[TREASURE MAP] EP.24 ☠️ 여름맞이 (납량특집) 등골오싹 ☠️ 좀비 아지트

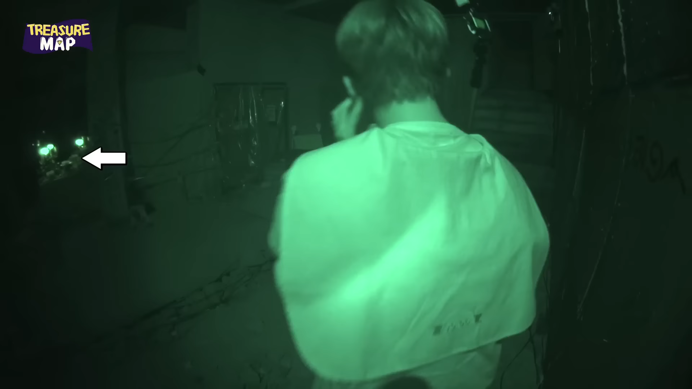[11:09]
아, 과자가 어디 있어? 아 밑에 뭐 나오네. 아 어떡하지 이거? 어떻게 해서 먹지? 우후! 우후! 우후! 우후! 아 깜짝이야!
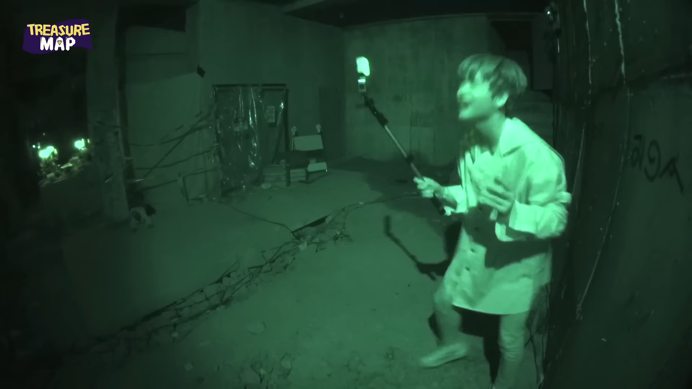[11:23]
아 못하겠어. 와! 깜짝이야! 아 죄송합니다.
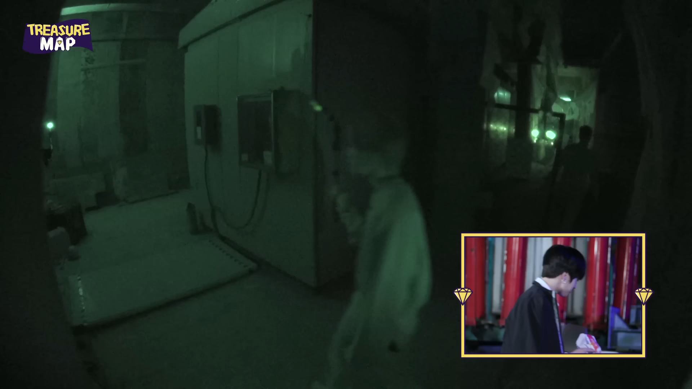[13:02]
뭐 과자를 안 먹고 갔어 저 형.
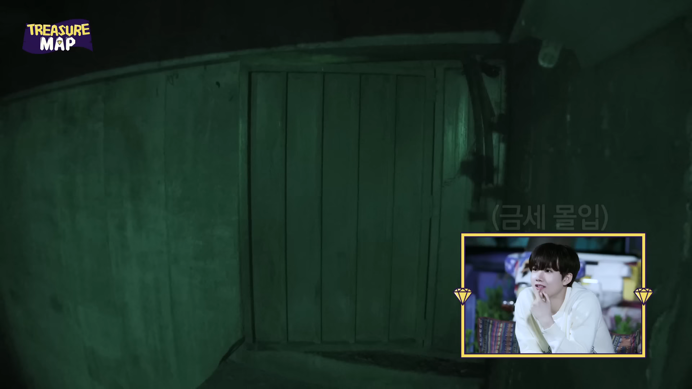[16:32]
들어간다. 문 연다. 열었다. 왜 이렇게 빨리 열어? 은근히 겁이 없어, 얘가.